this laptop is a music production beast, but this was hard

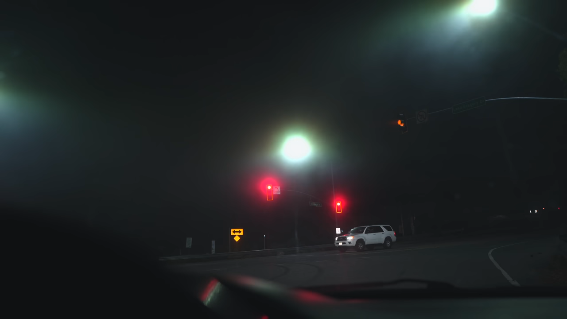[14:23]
And even though it didn't start snowing yet, the drive home was so foggy. It was kind of hard to see even the next car in front of you. And you can see it's just a windy road with the icy signs all over the place, but I'm glad I left early.